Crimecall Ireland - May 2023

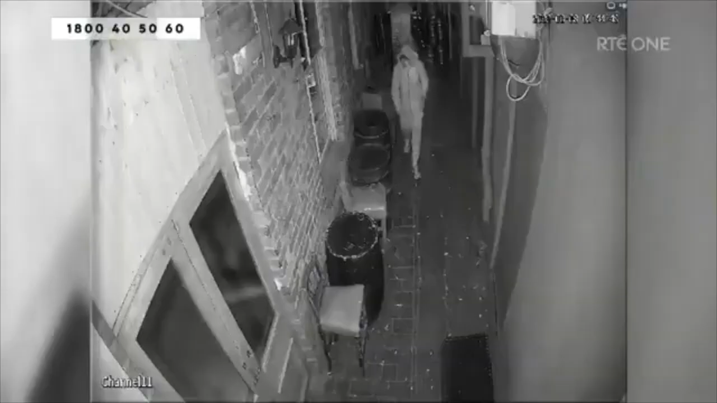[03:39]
It's just before 6am when this man makes his way down the side alley of a pub.
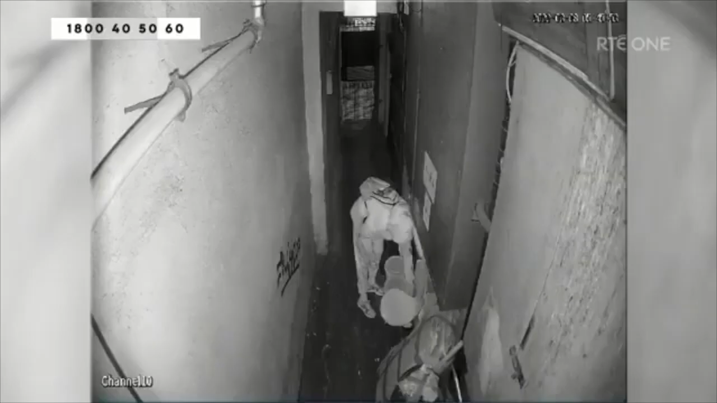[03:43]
Now, he lifts a brick from behind the pallet and then walks back up the alley. He uses the brick to smash his side window and he can be seen unlatching and opening the window before he climbs into the bar.
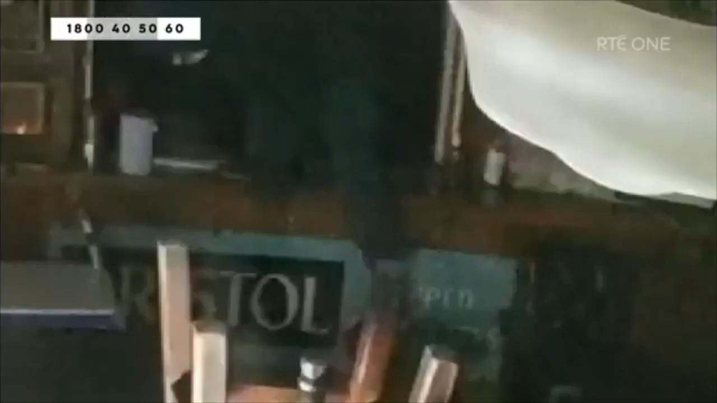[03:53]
And once inside, this man makes his way straight to the till.
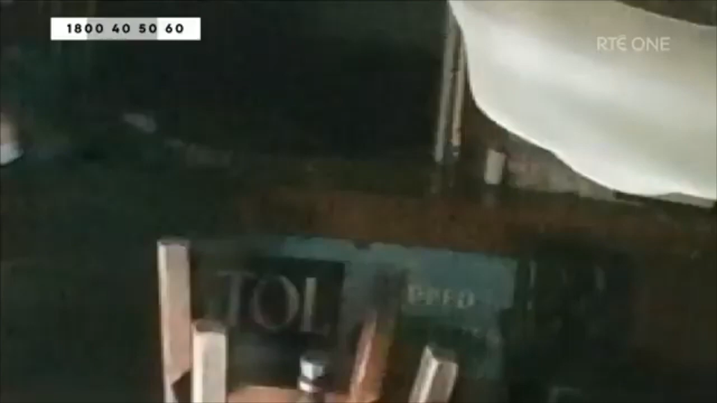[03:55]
He forces it open and he takes notes that were left inside.
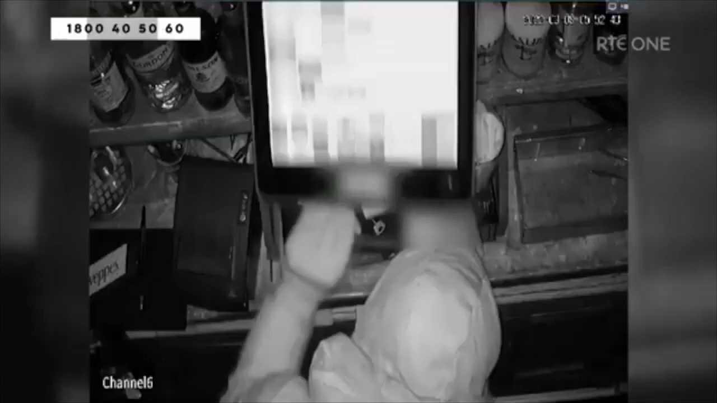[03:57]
He also took the coin drawer from the till.
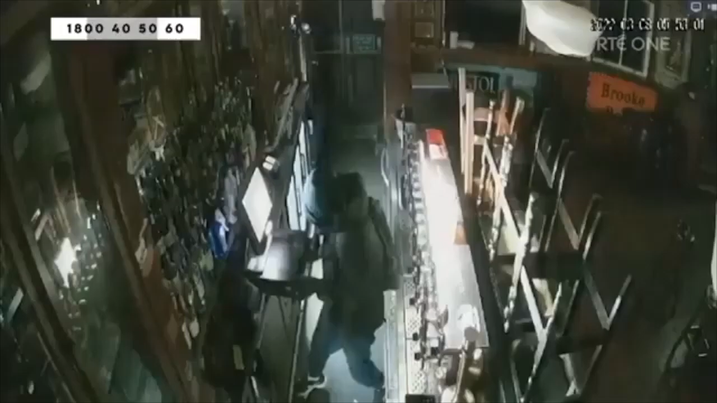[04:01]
Now, the man climbs back out of the window and he leaves the premises using the gate at the end of the alley. And we're just going to show the footage again because the two images we have,
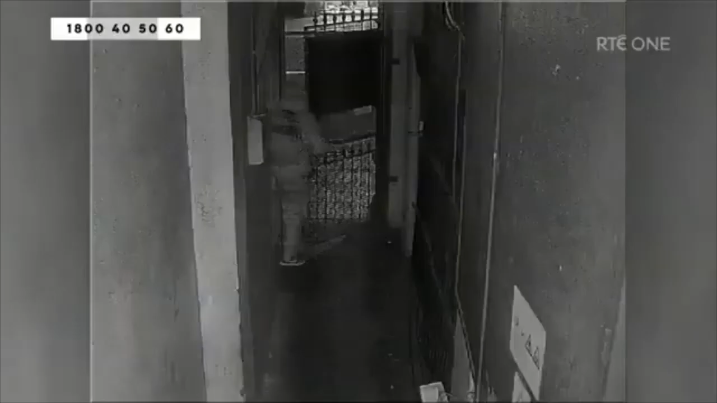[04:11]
one looks like he's wearing bright clothes on that camera and then inside the pub, it's obviously he's wearing dark clothes, just a different type of camera.
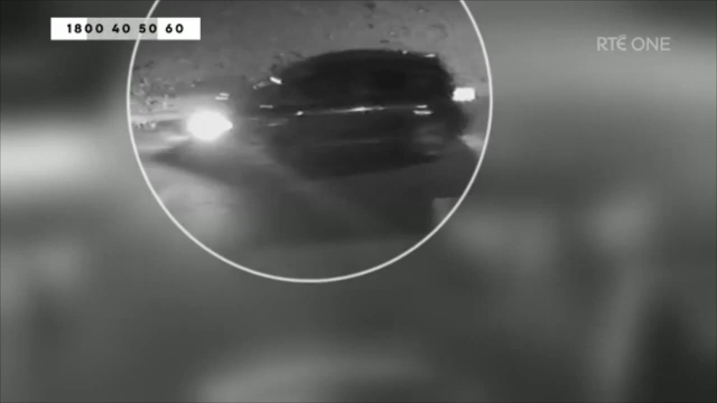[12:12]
We believe it's a Seat, possibly a Seat Leon, FR model, or even the Seat Cupra.
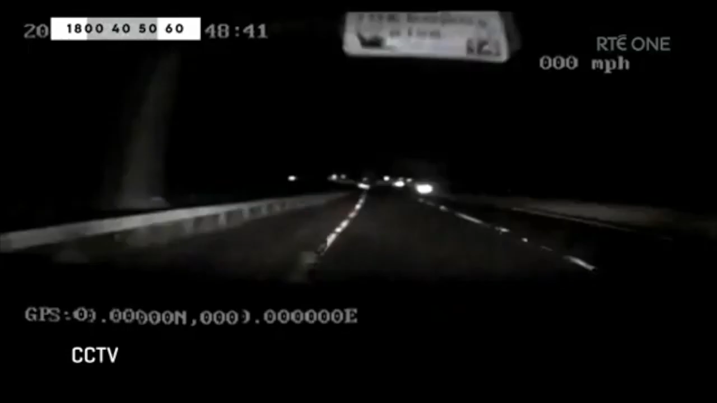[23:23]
The suspect demanded the driver to pull in the van. He reversed it into a gateway.